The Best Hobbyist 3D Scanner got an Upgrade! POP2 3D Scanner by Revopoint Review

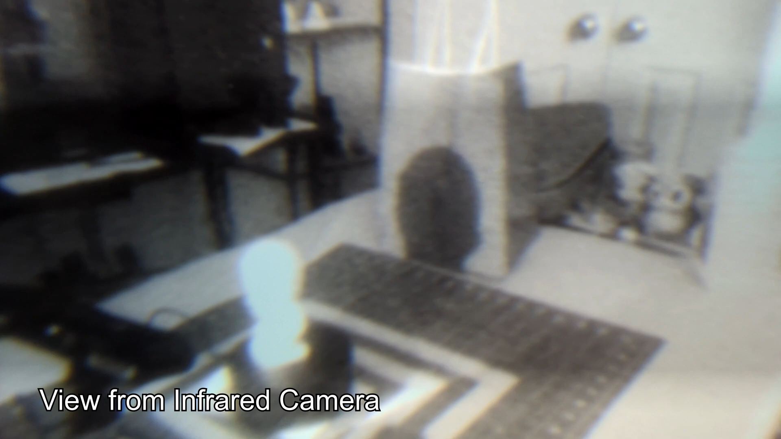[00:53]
That pattern is then detected by the two infrared sensors on the side, which is then used to calculate depth information.
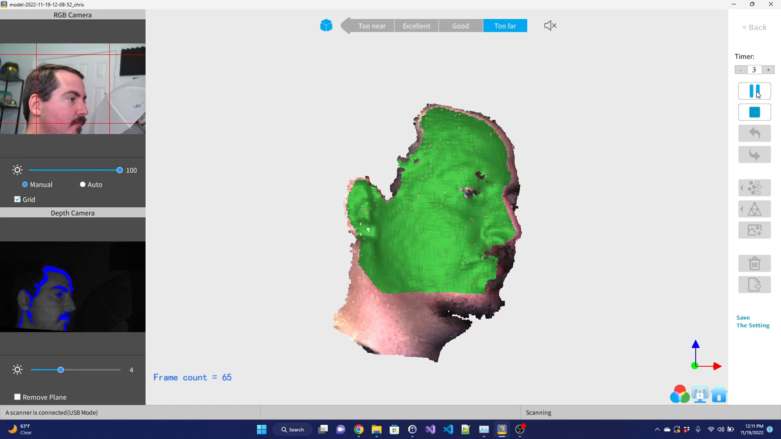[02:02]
Head works better at handling hair, useful for full head scans.
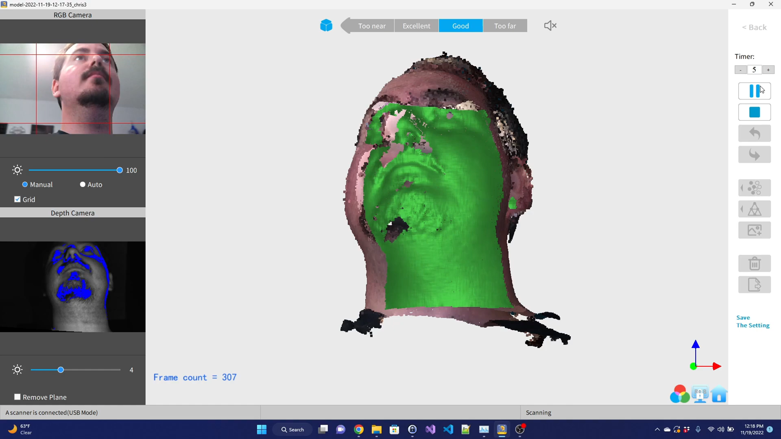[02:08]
And Body is designed for full body scans, and also works well on pets with darker spots.
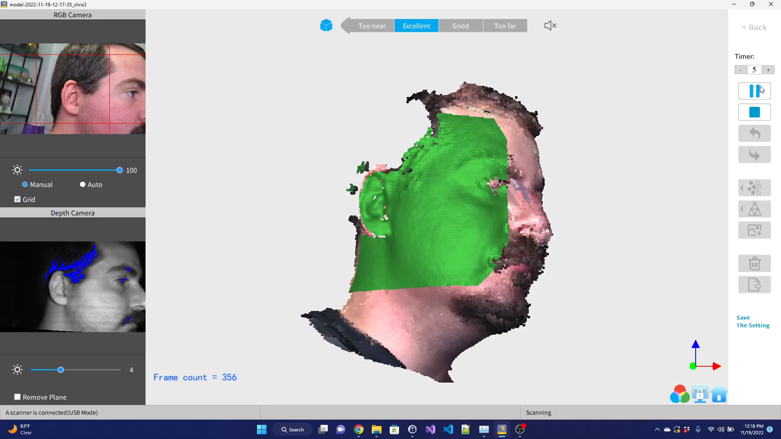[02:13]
Finally, there's a dedicated Dark Mode.
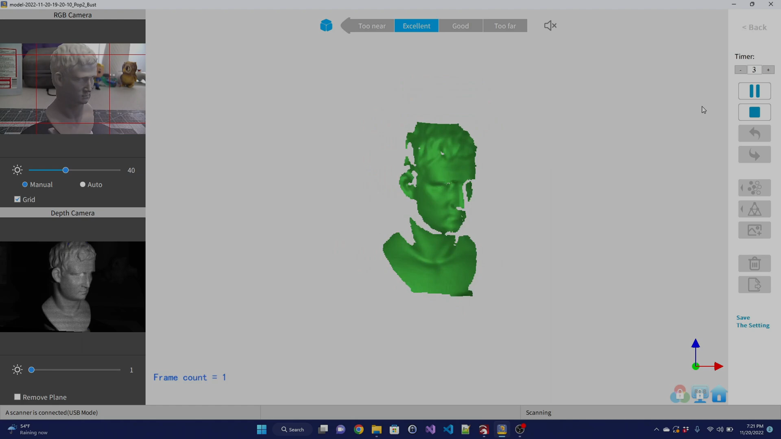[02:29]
The POP2 scans at 10 frames per second, which is a boost from the 8 frames per second of the original.
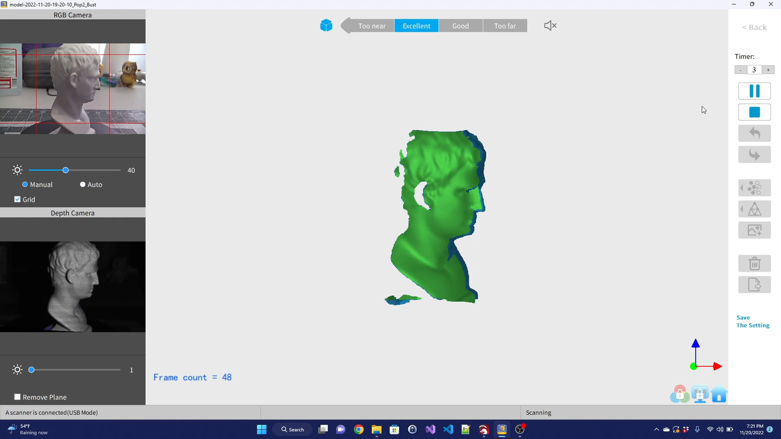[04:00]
The scanner can only capture areas it can see, so often you'll need to scan an object a couple of times from a few different angles.
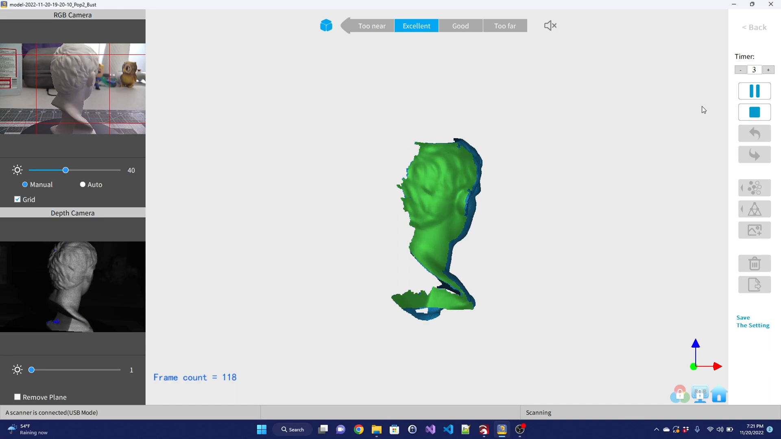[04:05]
That's easily done by stopping the scan, moving the object, and pressing start again. The software will recognize common features and continue right where it left off.
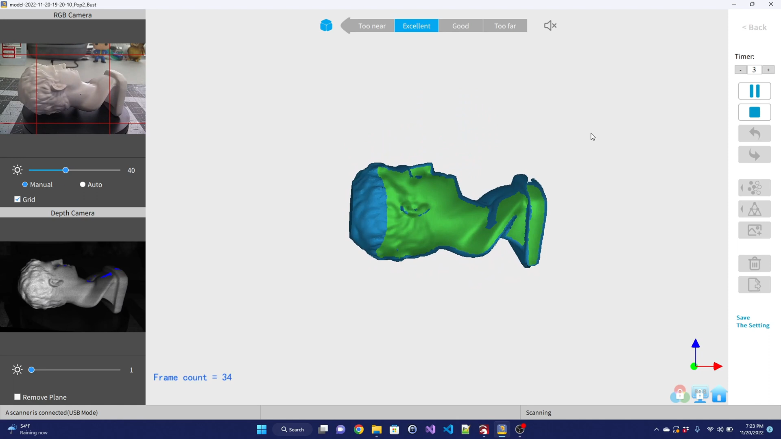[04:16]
Once you are happy with the scan, you can turn the point cloud into a mesh by using the mesh tool. That will also fill any holes.
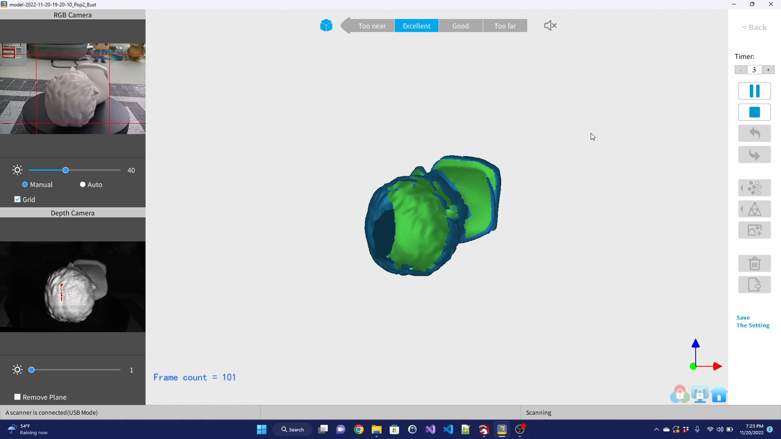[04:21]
Finally, if you are doing a colored scan, the texture tool will smooth out the surface textures.
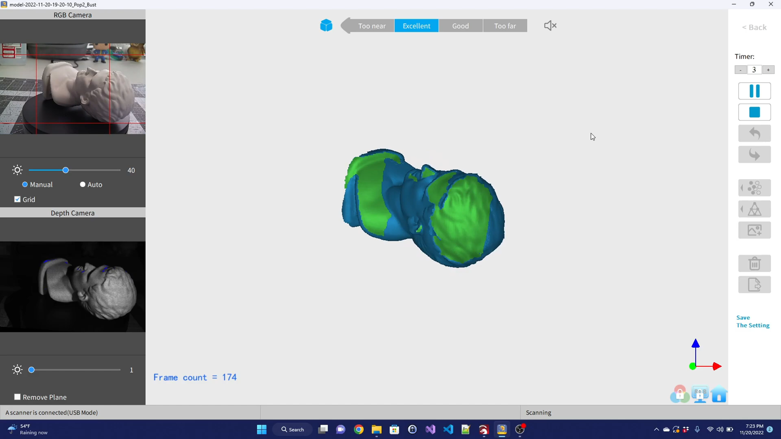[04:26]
So let's take a look at a few scans with the POP2 3D scanner.
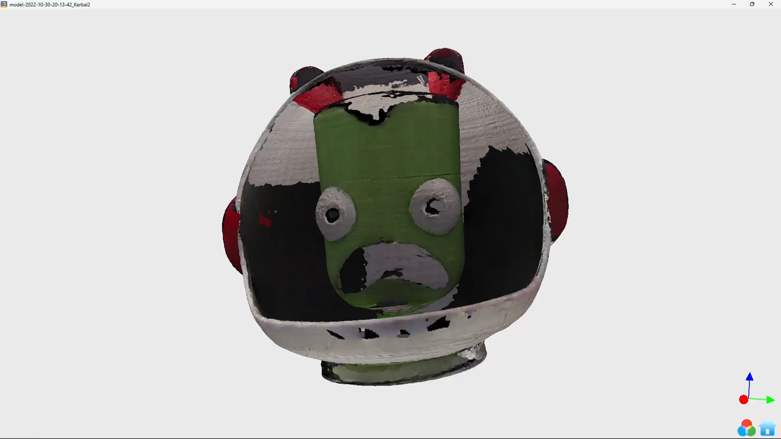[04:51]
Using the texture mode, I am quite impressed with how the POP2 handled it.
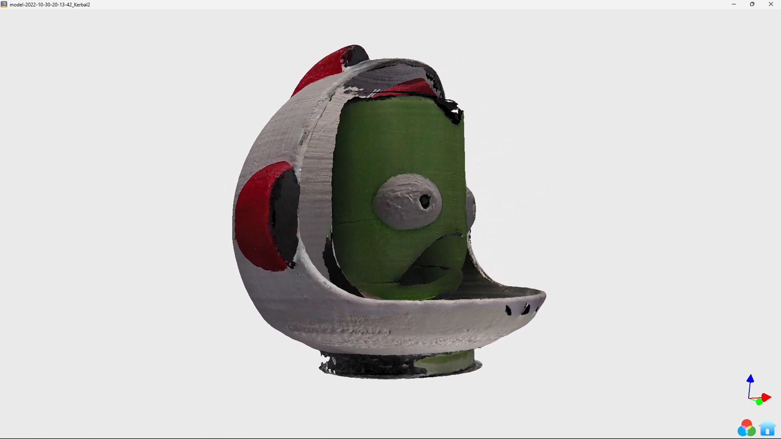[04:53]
As expected, it doesn't know how the inside of the helmet should work because you cannot see back there,
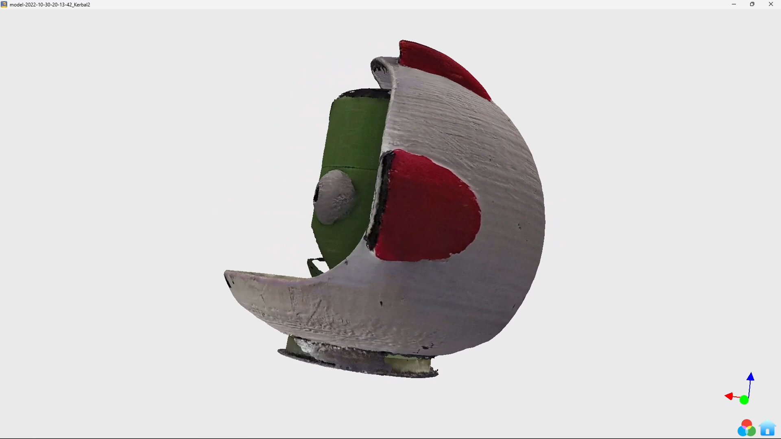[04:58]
and the mouth and hair are non-existent due to it being black. But the texture detail is pretty incredible.
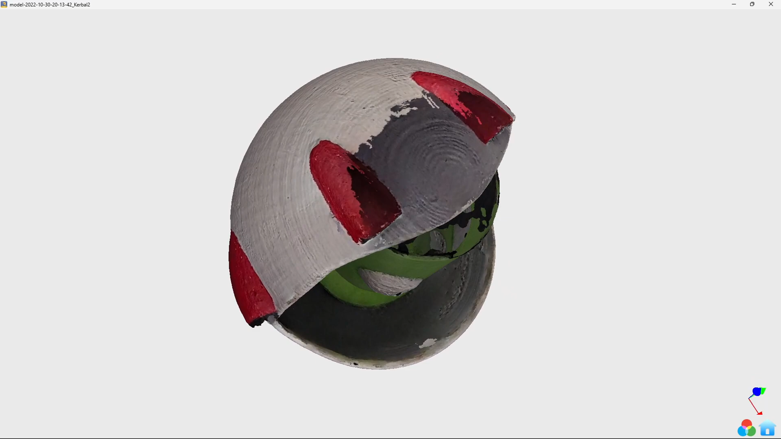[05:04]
This 3D printed dragon is even more of a challenge.
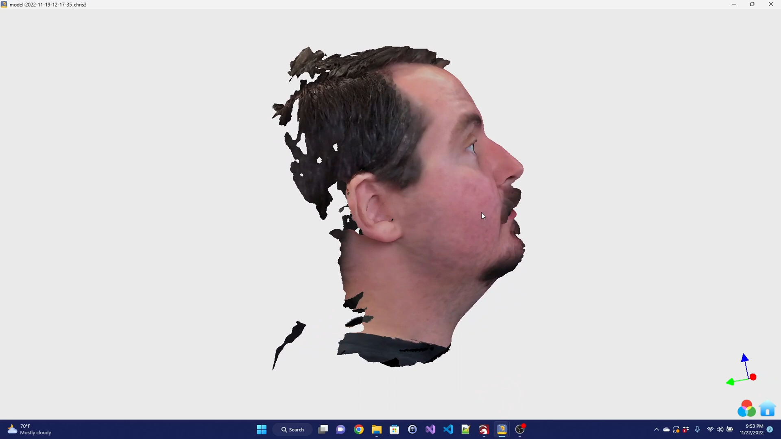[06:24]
In face mode, it did not handle my facial hair at all, but switching to head mode worked very well at capturing my hair and goatee.
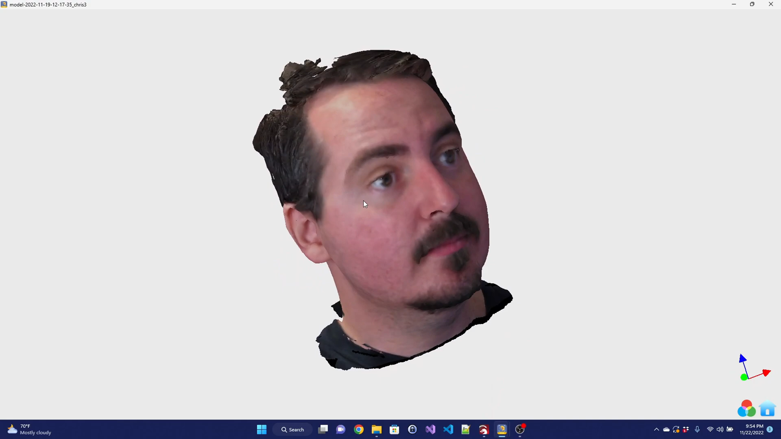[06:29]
Just ignore the bags under my eyes from long nights playing around with the scanner.
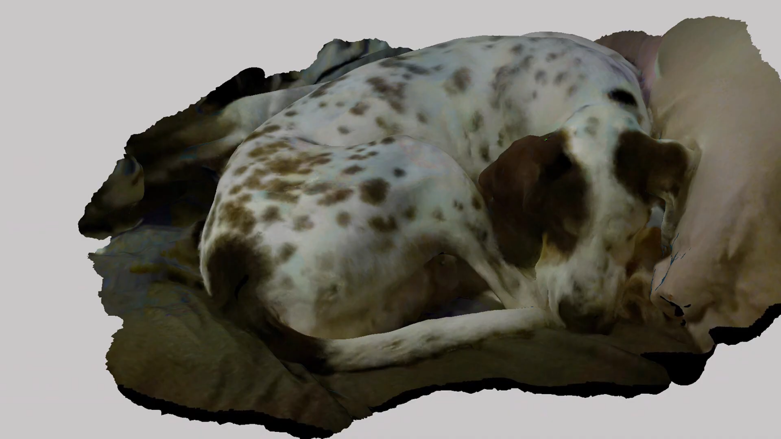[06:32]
I managed to catch my dog, Jack, sleeping. So I used the mobile app in body scan mode to capture this scan. It did an absolutely incredible job. The textures are spot on, even though I was scanning in a low light room.
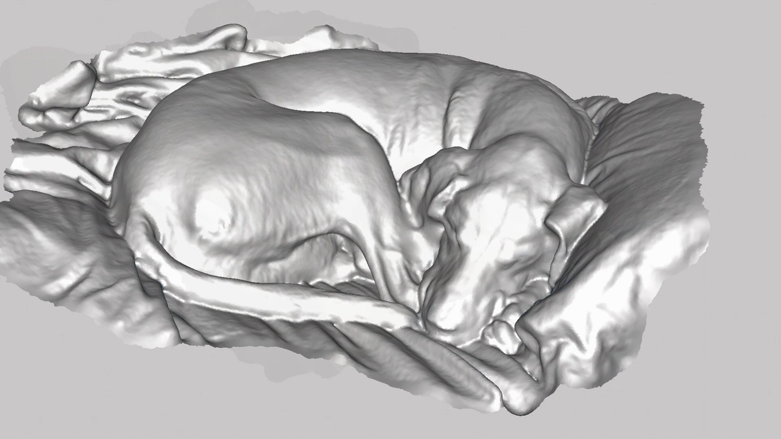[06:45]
And the underlying mesh is also incredibly smooth, yet detailed. I was very impressed with all of the scans that I captured,
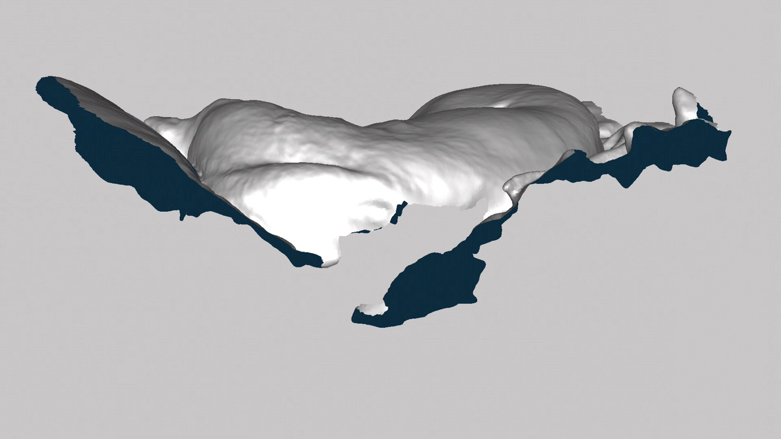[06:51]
and I'm sure with a little more practice, even this challenging scans would become easier and easier.